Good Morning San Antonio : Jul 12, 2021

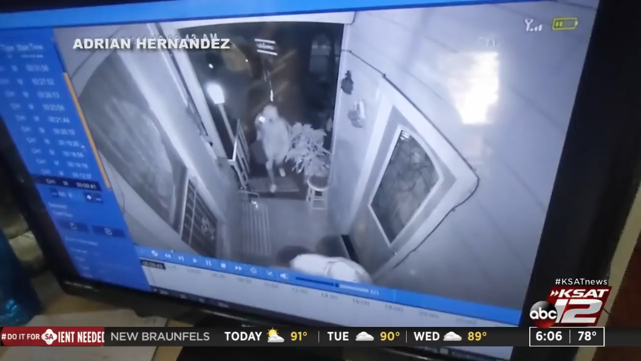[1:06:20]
The homeowner captured video of the suspects on his surveillance camera.